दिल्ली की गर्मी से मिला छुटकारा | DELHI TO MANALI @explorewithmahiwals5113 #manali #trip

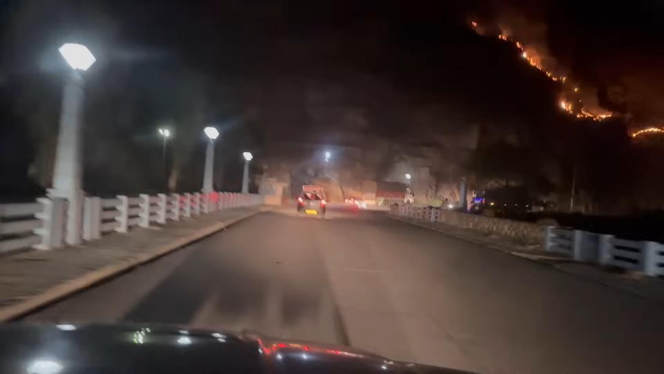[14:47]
पहले जो रास्ता चेंज कर दिया था ना सिफ्ट कर दिया था वह यहां से आ रहा था
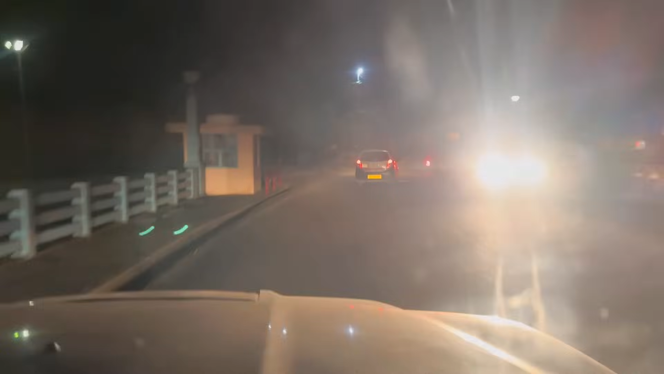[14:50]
अब दोबारा स यह
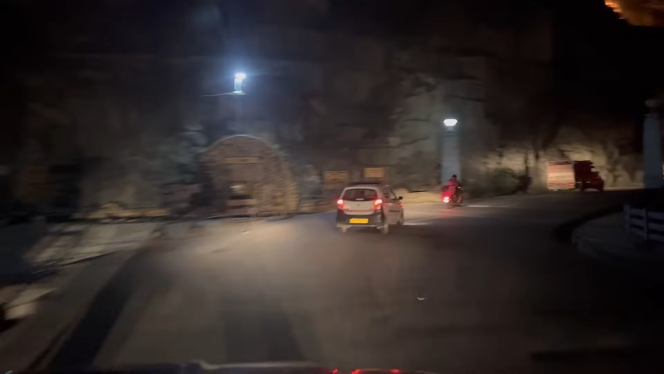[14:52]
सही कर दिया है और सिधा यहीं से निकल रहे है अब
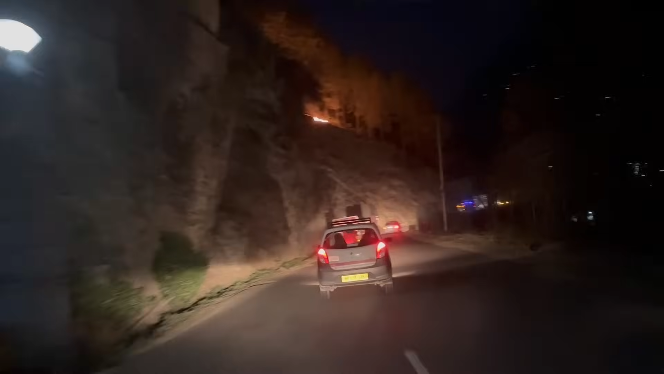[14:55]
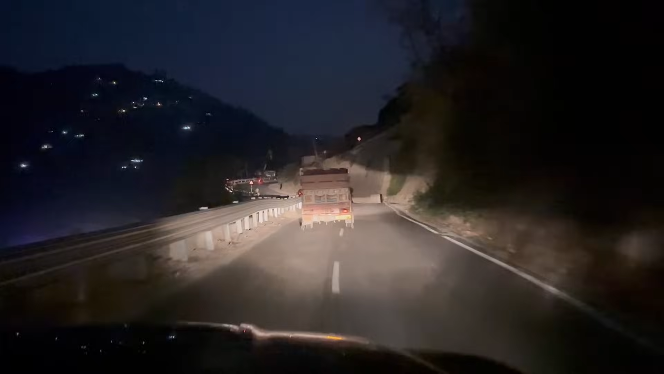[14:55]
इसको दोबारा पूरा भरा है फिलिंग करिये डंगा लगा और तब आप जाके दोबार रेडी हुआ
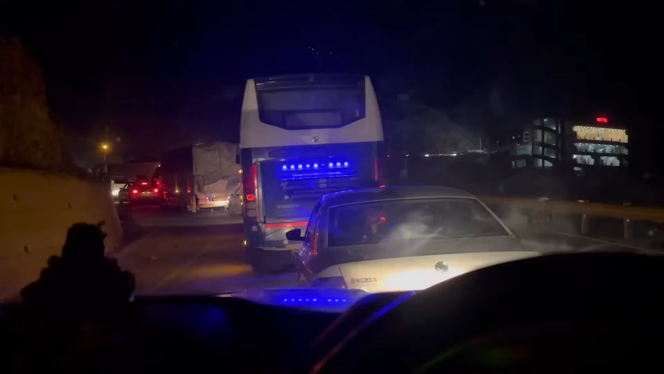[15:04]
हमें मिली गया ट्रैफिक हम खड़े होगे ट्रैफिक में भाई साब खड़े हुए थे पुलिस वाड़े तो उन् लिचे गर्मी बढ़ी है वैसे वैसे
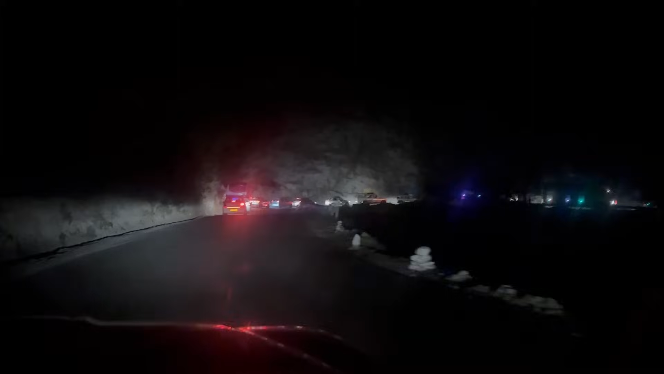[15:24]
ट्रैफिक पैक पूरा पैक पड़ा है दूर दूर तक जहां तक नजर जा रही है दो मिनिट के लिए